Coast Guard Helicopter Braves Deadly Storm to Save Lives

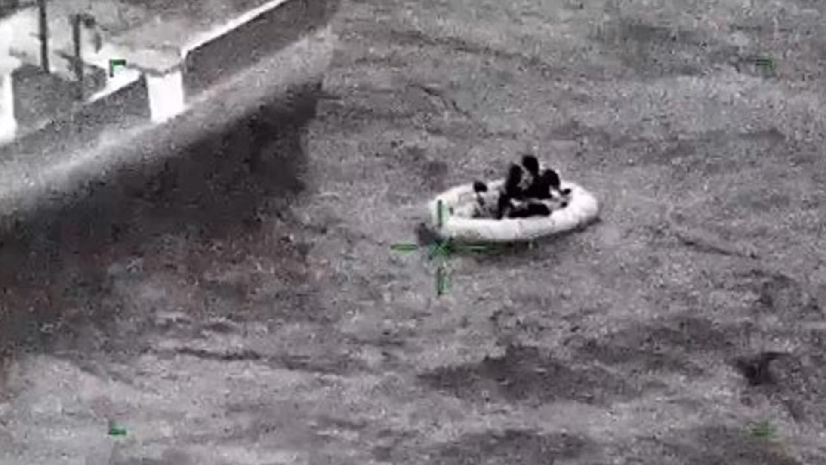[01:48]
The crew was preparing to abandon ship, but their life raft could easily be swept away in the violent seas.